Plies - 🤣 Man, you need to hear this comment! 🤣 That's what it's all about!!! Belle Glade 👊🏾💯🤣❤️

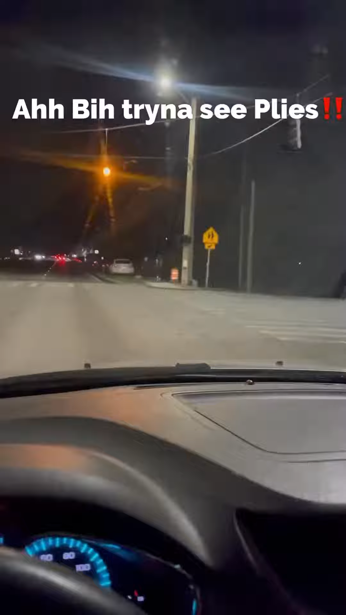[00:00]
This part at the top of Glade Center, trying to see motherfucking Ply. Damn it! Goddamn! Bits showing up from Belle Glade. Ain't this about to fit? Look at this shit here. Ply got the city on motherfucking locks. Damn! Look at this shit. A bitch got the one-way street blocked, trying to see fucking Ply. Look at this shit.
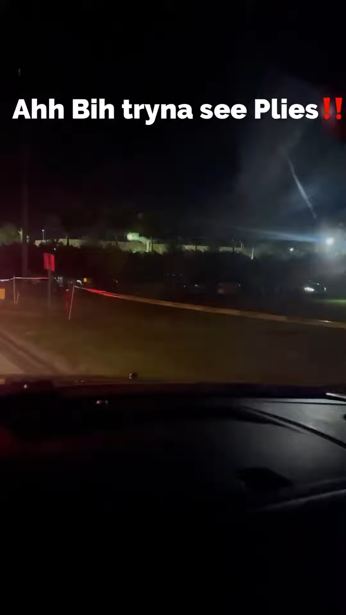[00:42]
This is not VIP, bitch. You bike into the canal, bitch. This is about a bitch. A bitch parked all the way to Paul Glade trying to see Ply. Goddamn it. Look at this shit here. Bitch, you don't stand Paul Glade, bitch. Maurice is going crazy. Trying to see motherfucking Ply. This is a bitch. Look at these motherfucking police. Look at these motherfucking polices. They coming.